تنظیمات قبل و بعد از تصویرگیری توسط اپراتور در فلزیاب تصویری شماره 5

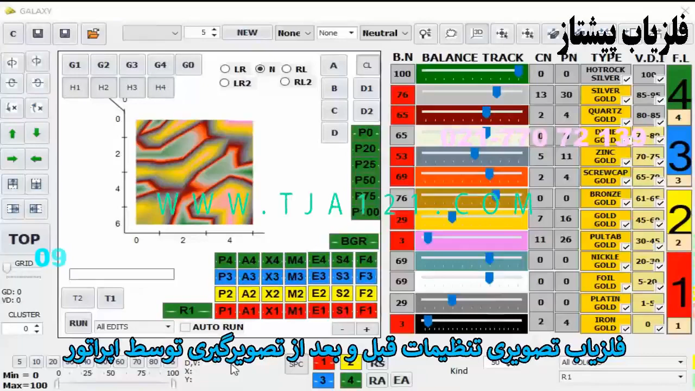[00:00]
در مفضارهای تصفیری باید توجه کنید که اون چی که شما در تنظیمات یا در کلیدهایی که دادن